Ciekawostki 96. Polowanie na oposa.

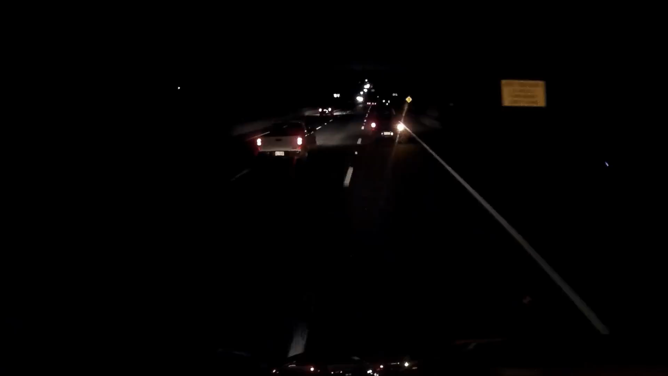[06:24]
Tutaj też musiałem wyciszyć, bo był podkład muzyczny, ale wiecie, to auto po prawej stronie, prawy migacz włączony, jedzie raz szybko, raz wolno, raz poboczem, raz wjeżdża na lewy pas, także albo naćpany, albo pijany, no tutaj mi wjechać chciałbym. Dostał trąbę i się obudził, zjechał na pobocze, no. Widać, że nie bez...